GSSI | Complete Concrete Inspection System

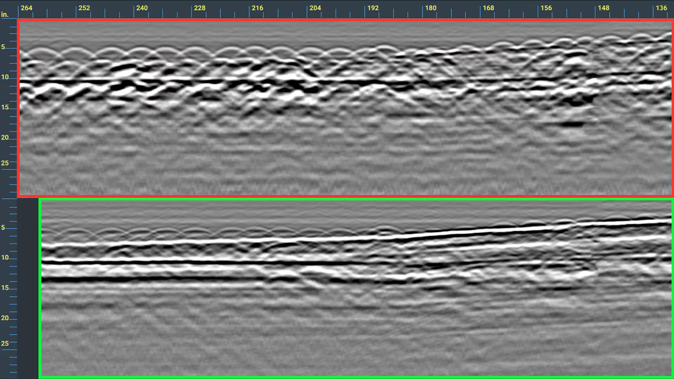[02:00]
This gives you the full picture by introducing a one-pass cross-polarization design and can speed up the inspection process and help you find objects that can easily be missed with a single antenna.
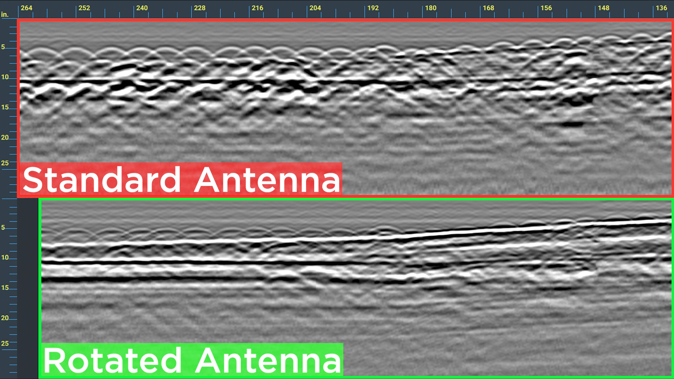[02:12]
In this example, the standard antenna can clearly see rebar reinforcements.
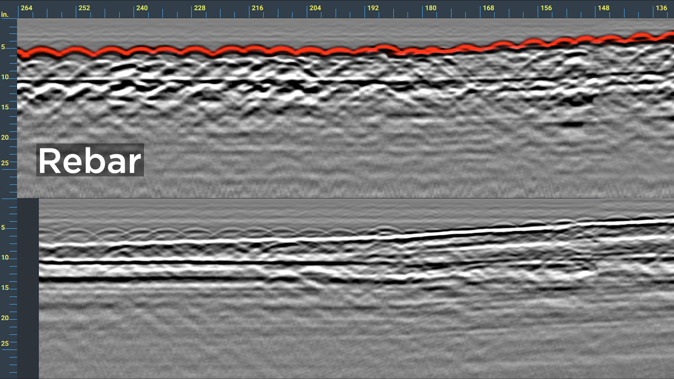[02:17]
However, the addition of the cross-polarized antenna reveals a partially obscured post-tension cable.
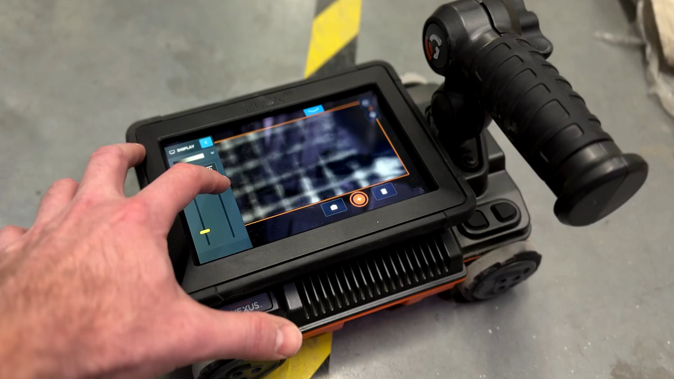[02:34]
The combined cross-pol antennas allow you to create a three-dimensional view of what's buried in the concrete faster than ever.
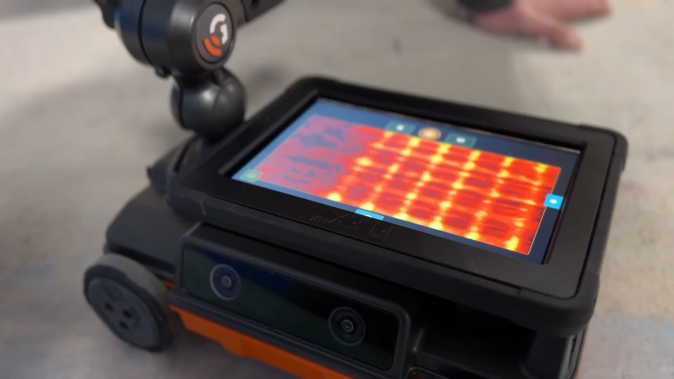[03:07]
A fast and straightforward way to grab a 3D image is extremely helpful in complex or unusual slabs to validate your markouts.